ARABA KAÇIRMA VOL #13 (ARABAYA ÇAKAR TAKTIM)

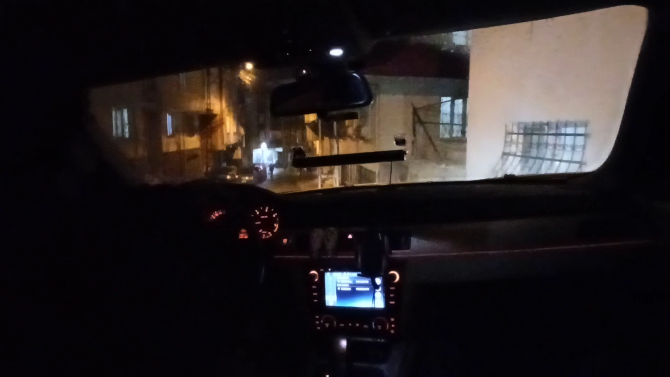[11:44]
Bismillahirrahmanirrahim. Lele kubare. Rıdvan vallahi çıkmaz ben öyle düşünüyorum. Çıkar. Bir de buradan düşerse gönlüm vururuz ön tarafa. Bak market geliyor ama. Burayı indireyim buradan. Altını vurma hadi koçum hadi. Akıllısı bizi bilmiyor ya. Yani o kadar çok park yeri var. Niye buraya park ediyorsun? Bak önünde park yeri var. Kirleniyor araba.